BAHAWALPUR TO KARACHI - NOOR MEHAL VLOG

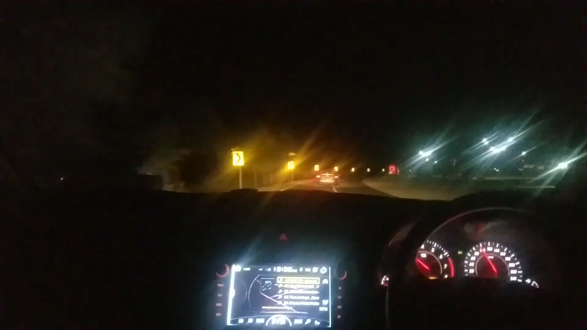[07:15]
We are going to N55 and that road was a single lane one way road.
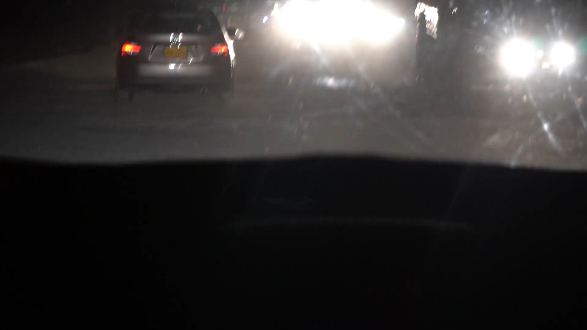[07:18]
After that, we are going to go to N55. I think the N55 highway is going to soon turn into